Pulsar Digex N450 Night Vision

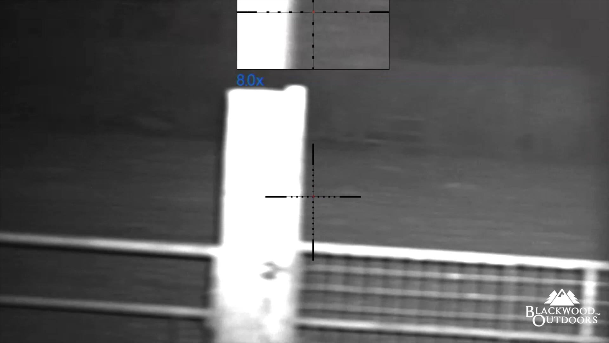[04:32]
One from 30 yards, one from 40 yards over there.
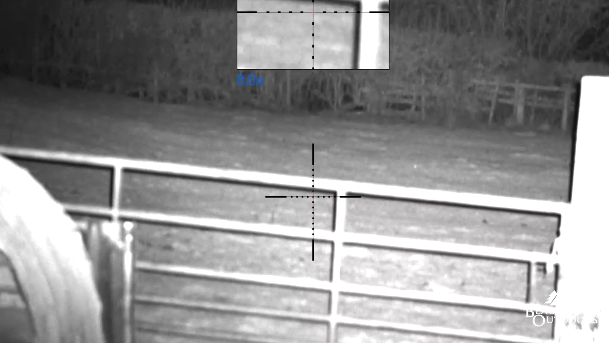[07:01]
Probably not, 140 yards to that edge. I'll take the normal supplied IR off
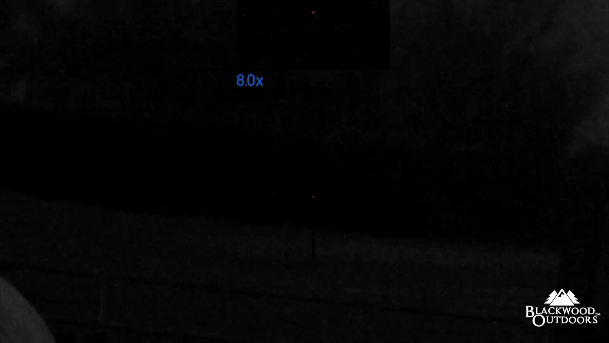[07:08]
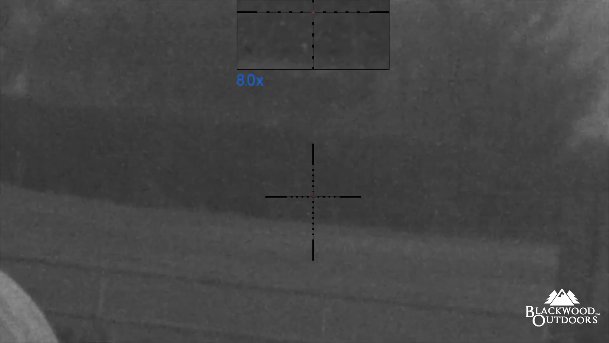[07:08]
and put on the Nightmaster on full load.